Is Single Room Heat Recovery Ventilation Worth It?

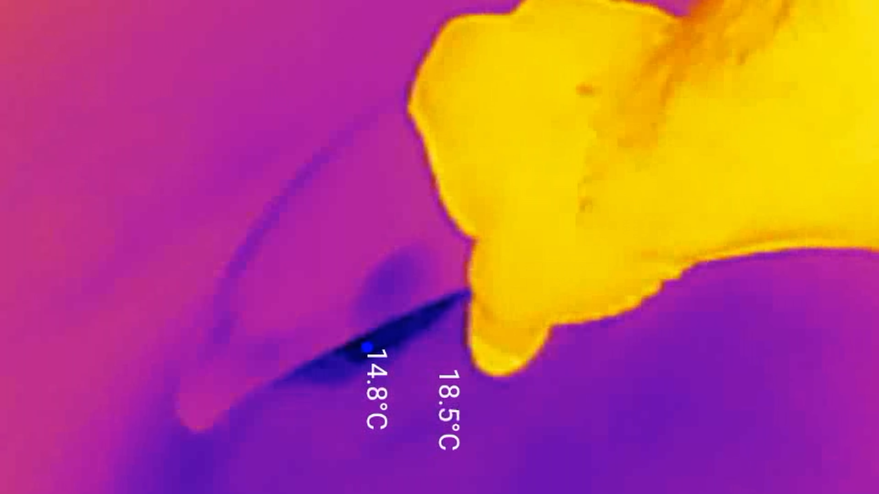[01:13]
imaging shots and arguably removing most of the benefits of the fan's heat recovery not
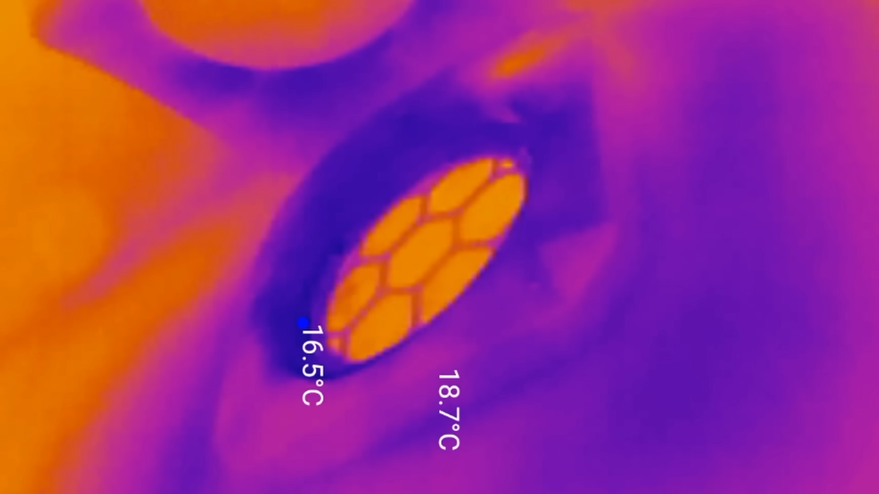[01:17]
On screen: min 16.5°C
to mention providing a potential magnet for condensation and mold.
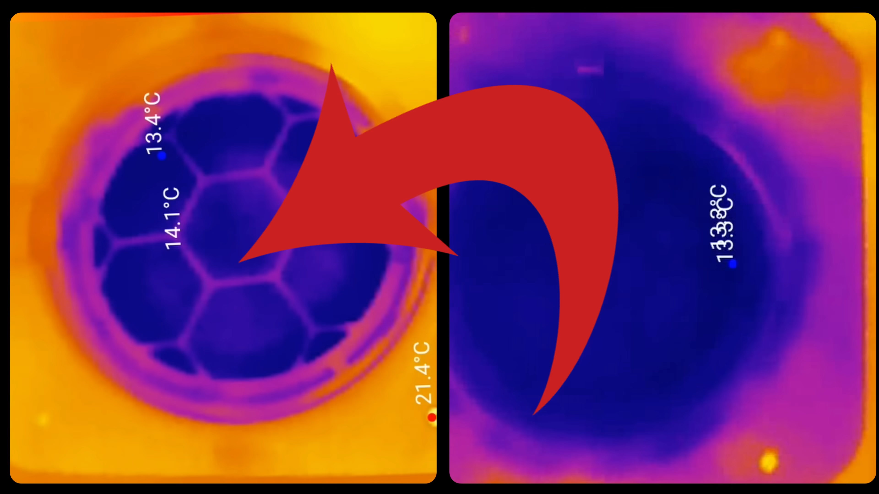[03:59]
So I've run another thermal imaging test, this time with an external air temperature of 11 degrees. It was 14 last time. The original thermal imaging is on the right and I'm sorry it's shaky, I couldn't get a tripod up there at the time.
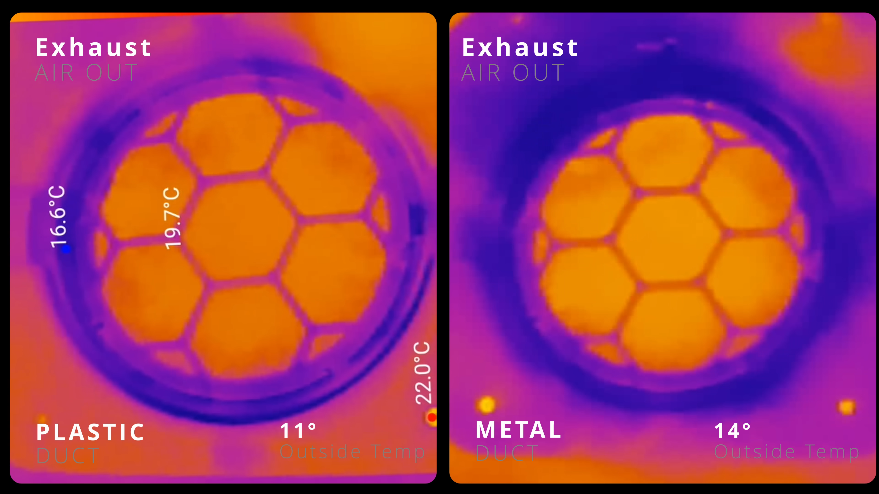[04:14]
On screen: spot 19.7°C
I think it's fair to say particularly given it's colder now, the blue ring around the edge that signified the cold bridging caused by the metal pipe is a lot less pronounced and indeed a couple of degrees warmer. This, when heat recovery in my original test was shown to be running at about 50% is an important improvement. Also interestingly in the exhaust phase the core appears to be a degree warmer.
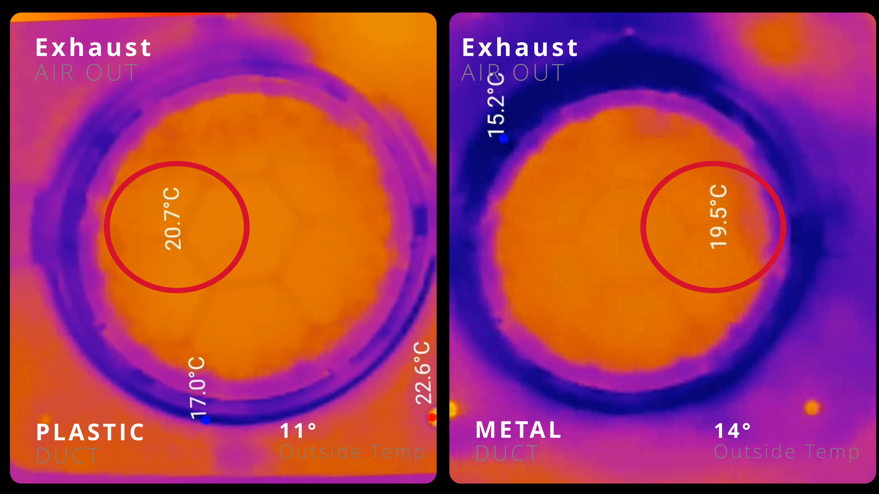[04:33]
On screen: max 22.6°C
The temperature in the kitchen hasn't changed I should point out between the two tests.
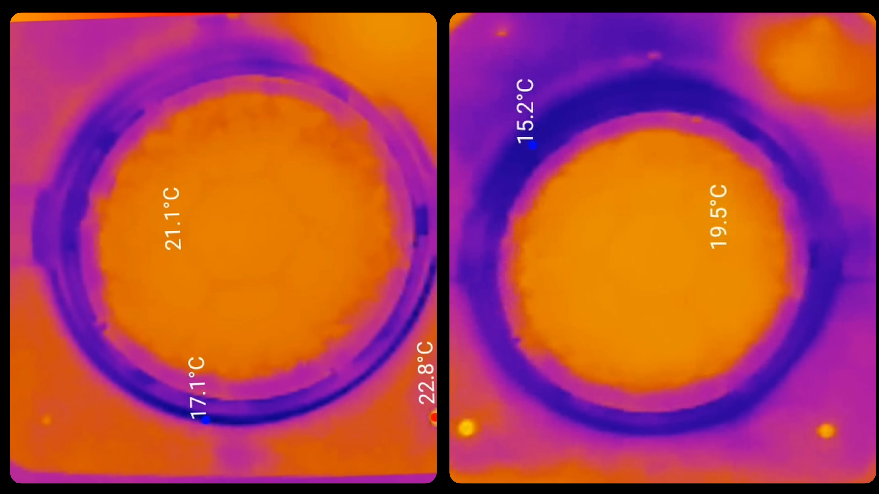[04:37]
And in the supply phase again the ceramic core is operating more efficiently, more than a degree warmer than it was in the original tests. So that's a degree warmer at the core even with a three degree reduction in temperature outside.
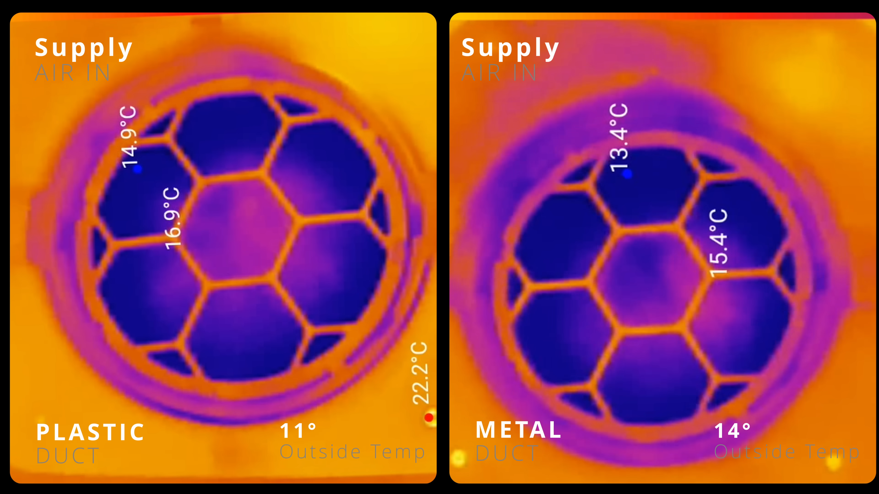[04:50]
I reckon that's about 54 and a half percent heat recovery, better than before but still substantially lower than the up to 90% thermal efficiency figures that they claim.